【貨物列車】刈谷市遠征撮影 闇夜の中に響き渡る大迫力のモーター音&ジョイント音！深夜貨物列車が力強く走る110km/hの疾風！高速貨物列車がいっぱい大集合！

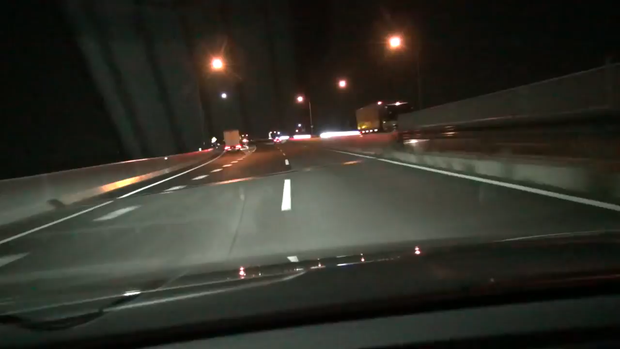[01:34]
はい、浜松からね、車で走ること約2時間、